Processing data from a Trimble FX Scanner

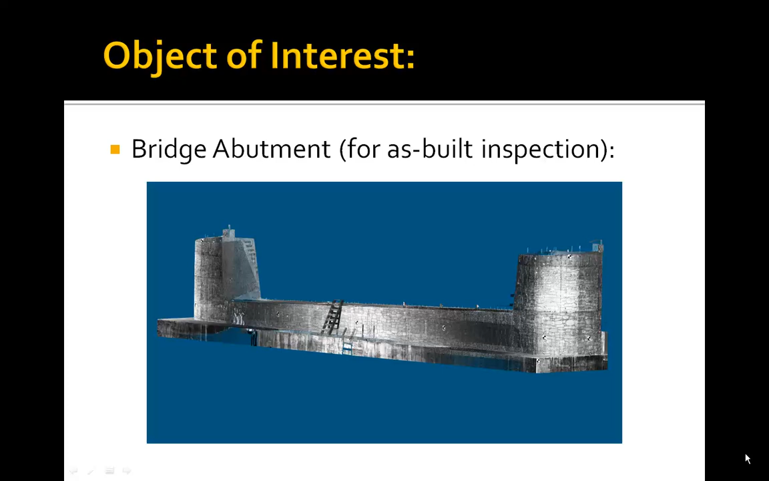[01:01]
The object of interest in this project is a bridge abutment for an as-built inspection comparing the 3D cloud to a design model.
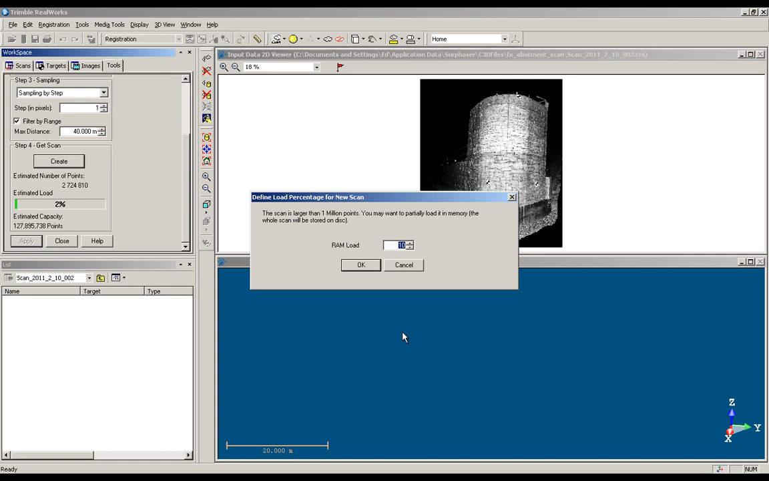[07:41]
If you have several million points within the scan, the RAM loader dialog will pop up. And this will allow you to load a smaller point cloud, or a smaller number of points, although it's saving all the points from the scan on your hard drive.
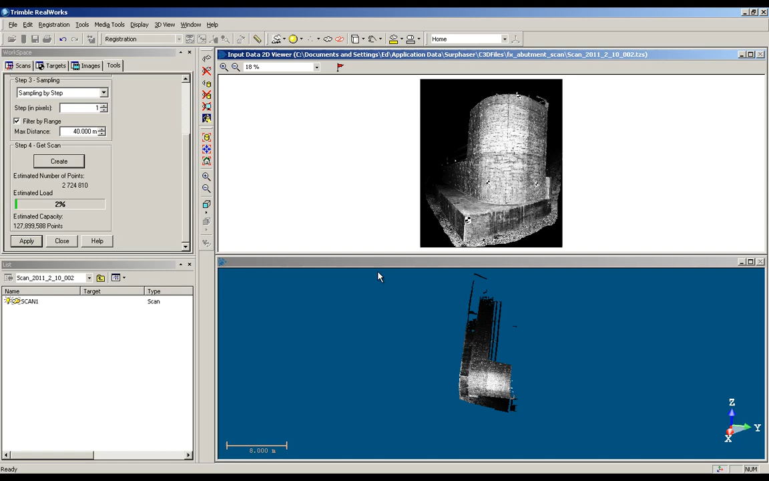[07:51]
This will help to alleviate some of the video processing on your system, and allow you to navigate around the point cloud a little bit more efficiently.
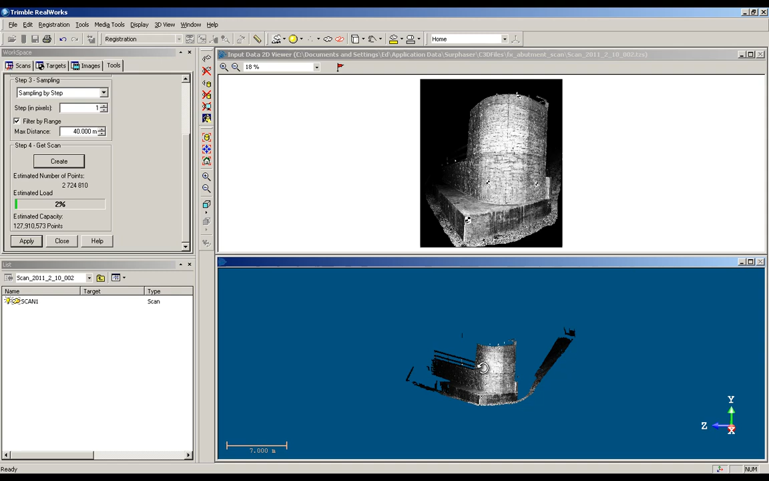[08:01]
Once your scan has been created, you can click Apply,
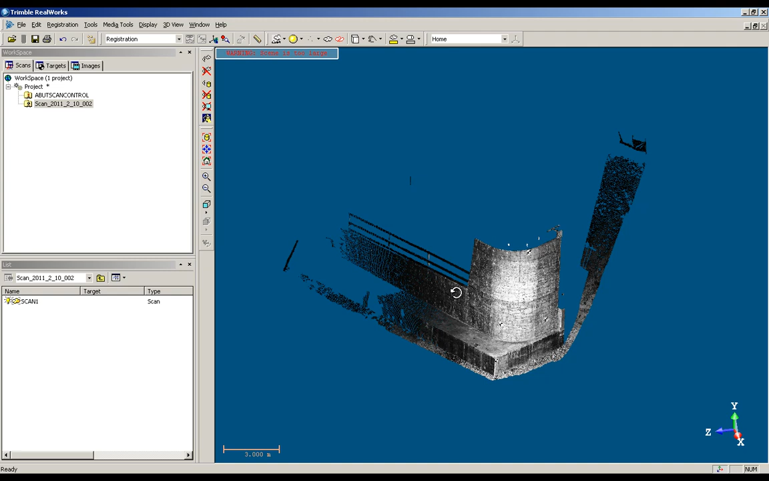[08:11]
and you'll see your new scan appear in the 3D view.